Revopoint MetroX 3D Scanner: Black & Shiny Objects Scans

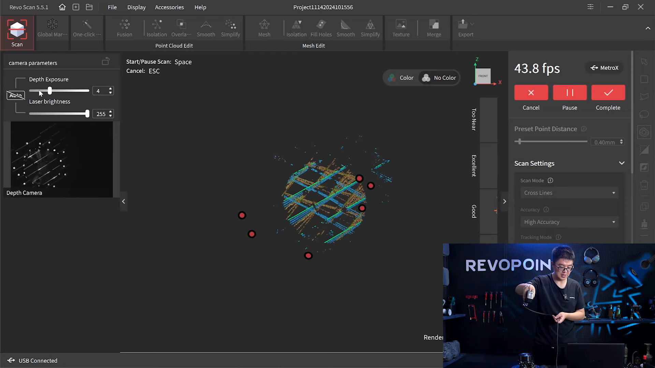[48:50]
Now, as you can see, the MetroX can still capture the surface, but it's significantly slower. So I would say I'm pretty impressive.
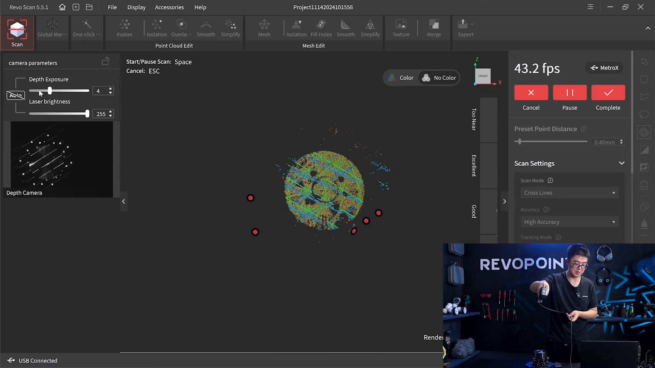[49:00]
MetroX can even deal with this type of surface. Maybe we just need more time and be more patient on this.
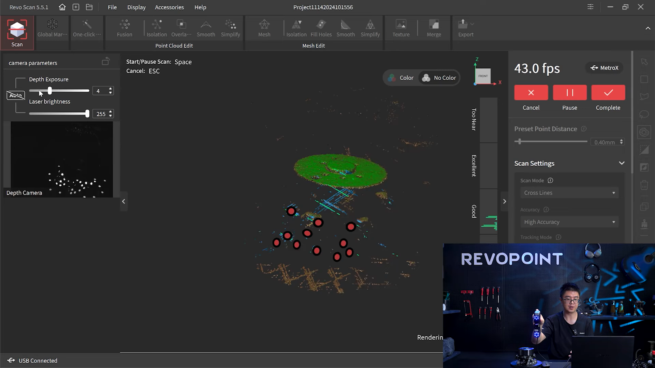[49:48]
Okay, now you see on the side, MetroX is only capturing a small area at a time.
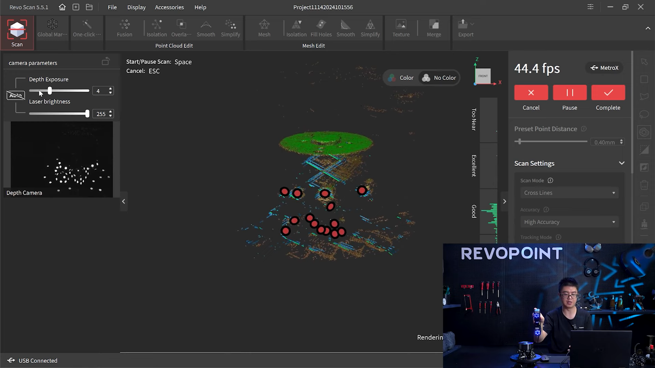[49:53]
That's because the reflection and also the side is curvy, so which means
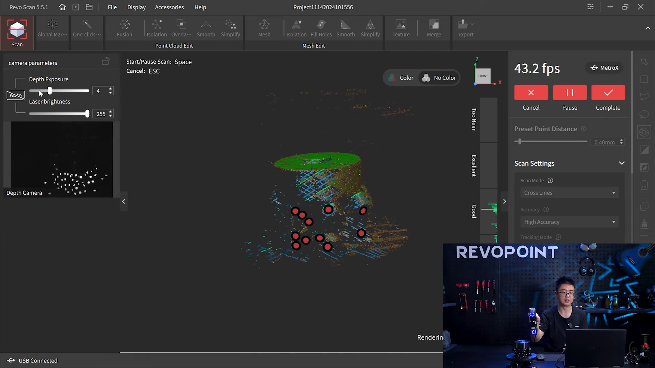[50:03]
it is the direction of the light reflected only to.
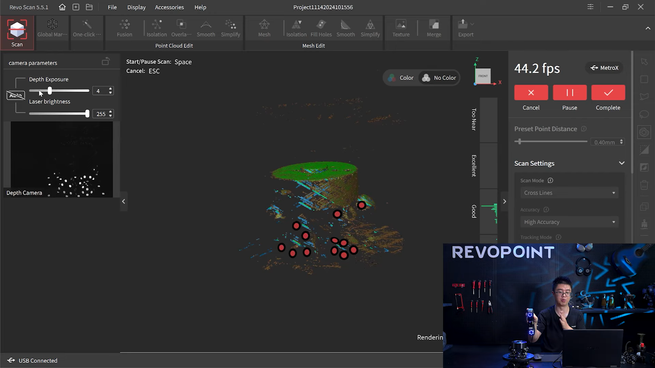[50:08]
Only this area can be reflected to MetroX, can be captured by MetroX camera.
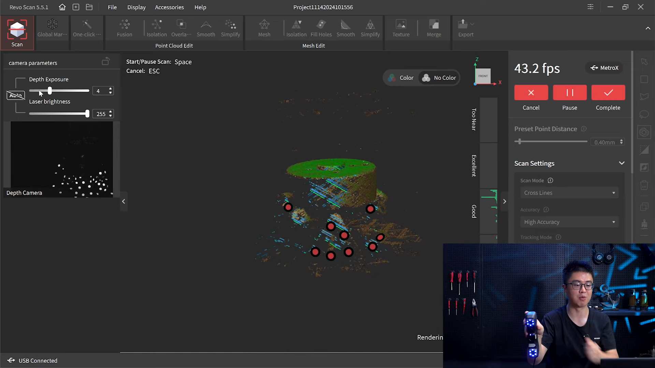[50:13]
That's why this is happening. But I think we still can capture the full contour, 360 degrees of it.
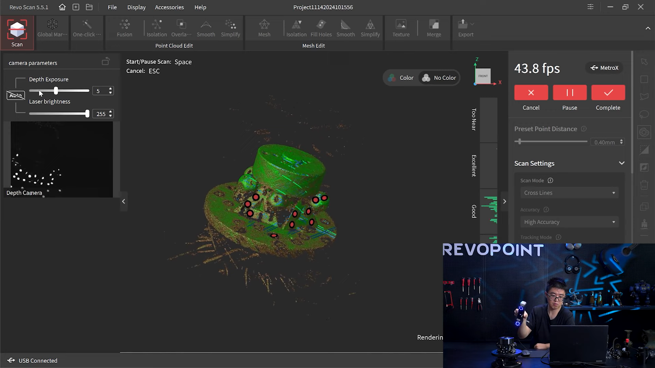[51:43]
Well, it does took me a while to fully scan this thing over here, and yeah,
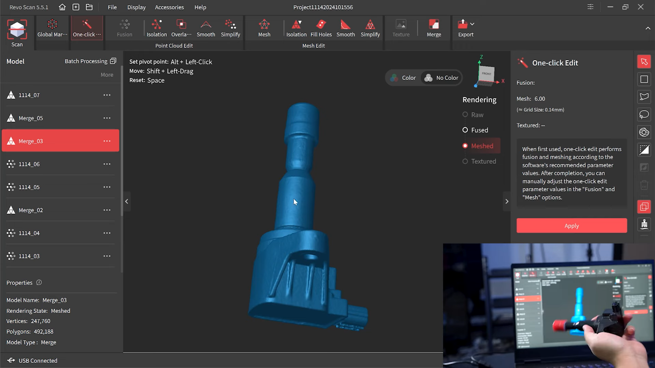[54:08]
rubber oil seal that could cause reflectiveness on a certain surface, like here.